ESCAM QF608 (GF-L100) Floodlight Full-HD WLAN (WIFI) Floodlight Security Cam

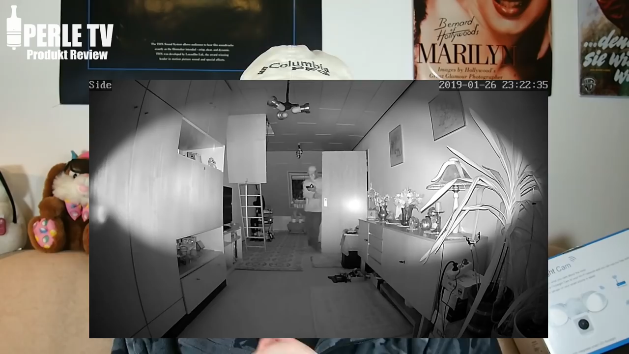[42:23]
Ist aber absolut kein Problem. Aber ich wollte es euch nur mal sagen. Also nachts, wenn keine Bewegung draußen ist und die Nachtsicht, die Infrarot-LEDs hier an sind,
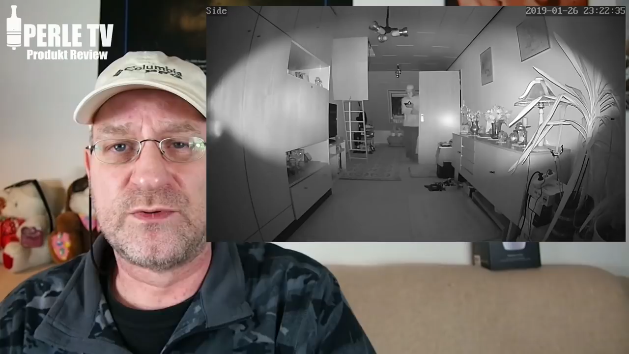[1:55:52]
Das zeige ich euch jetzt hier mal, das blende ich hier mal so ein. Das funktioniert.